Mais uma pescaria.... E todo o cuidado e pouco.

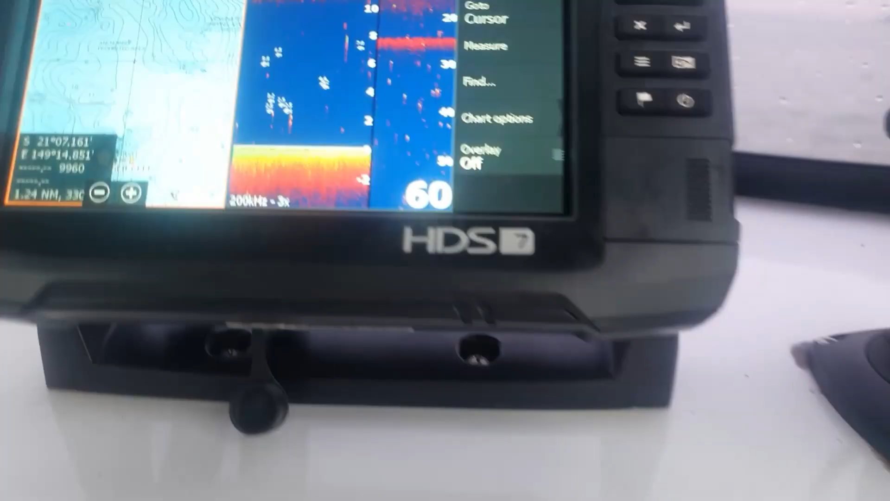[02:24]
O GPS tá aí, mostrando que tem uns peixinhos aí dentro.